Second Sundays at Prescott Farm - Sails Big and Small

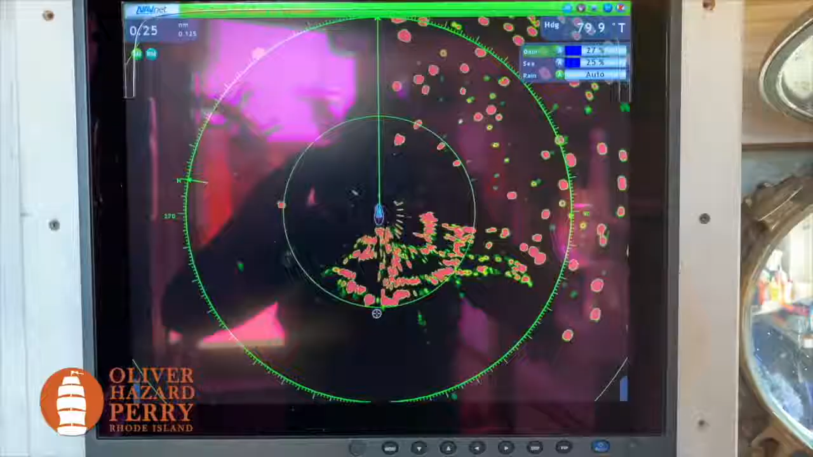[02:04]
I have radar, both X and S bands,
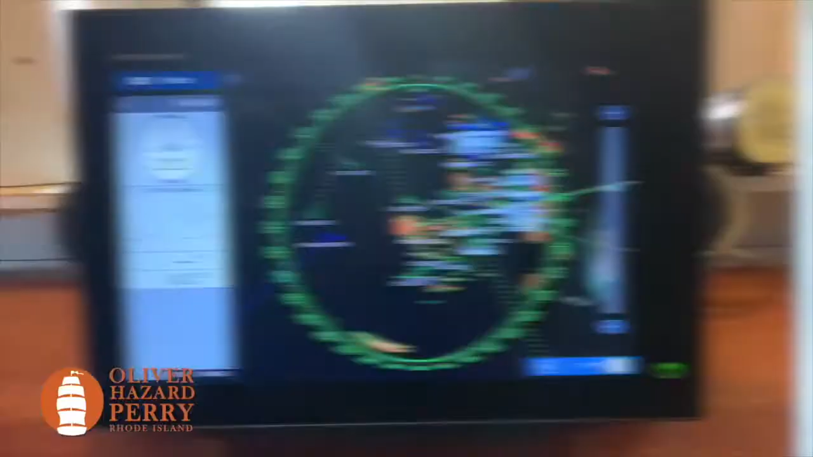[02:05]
so that I can keep track of all the other people and make sure we don't run into anything or anybody.